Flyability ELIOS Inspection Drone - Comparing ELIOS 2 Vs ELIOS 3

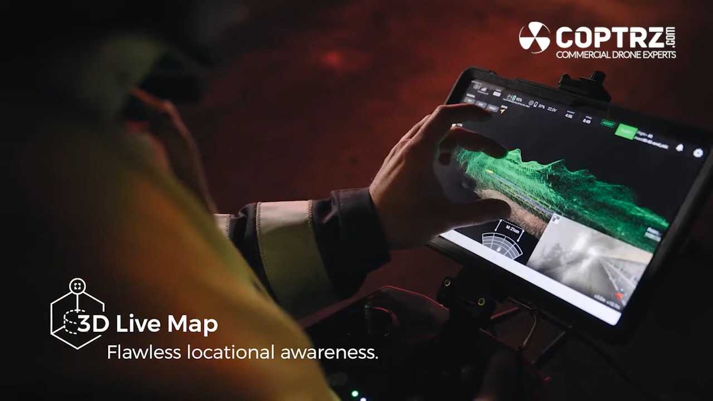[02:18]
With that LiDAR though you do have increased situational awareness so you can get your missions and your inspections finished quicker and safer. On to cameras.